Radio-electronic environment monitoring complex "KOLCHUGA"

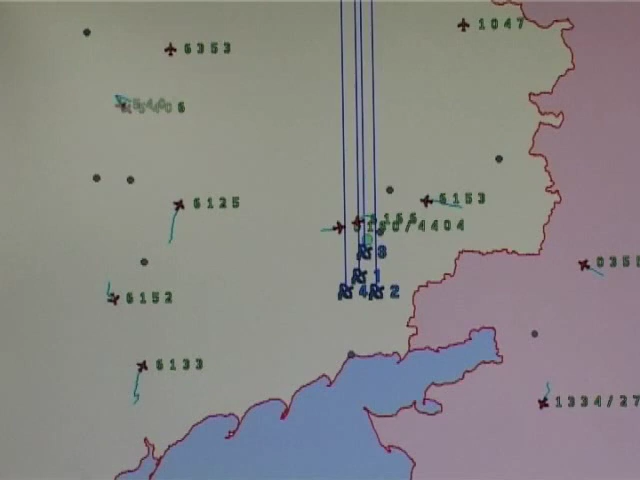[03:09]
All match routes and coordinates data,
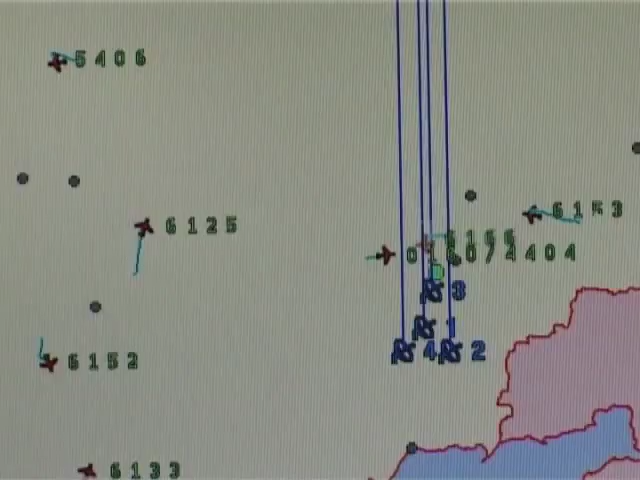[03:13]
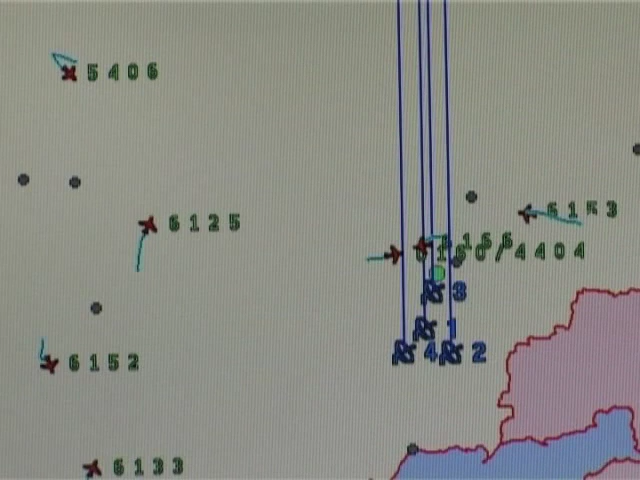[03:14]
as well as targets location, is displayed on a digital location map.
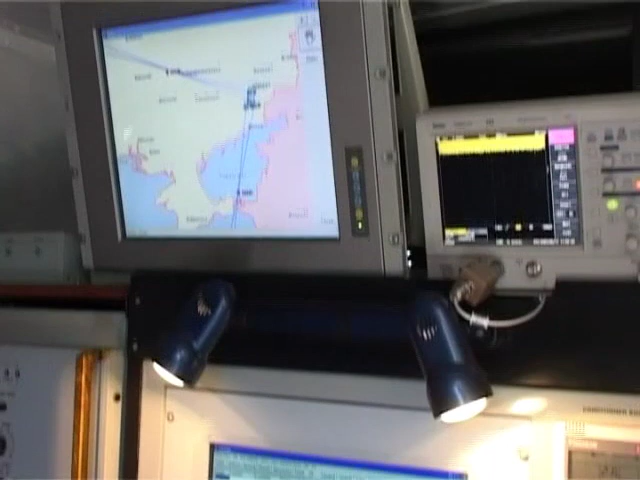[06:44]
And the other is used by the operator to control the station with the help of the computer.